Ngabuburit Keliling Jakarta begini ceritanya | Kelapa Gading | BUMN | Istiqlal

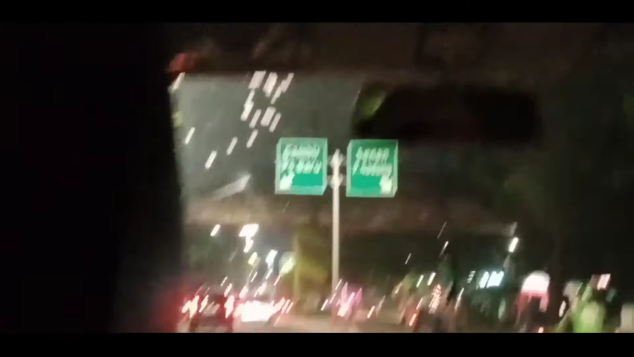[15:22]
Baik, nah, ke arah Gambir nih guys ya, dan juga menuju ke Monas guys. Kita lihat nanti ya seperti apa Monas di malam hari. Luar biasa nih guys ya.